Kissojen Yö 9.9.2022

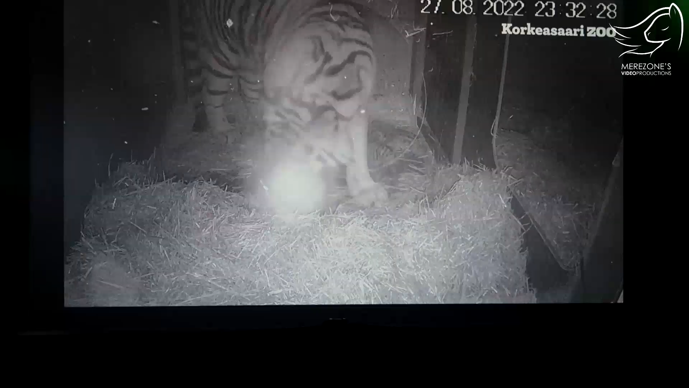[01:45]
Sitten täällä on niluja, joita mä hoidin. Tigreillä syntyi tossa viime viikolla kolme pentua joten tässä oli synnytysvideo.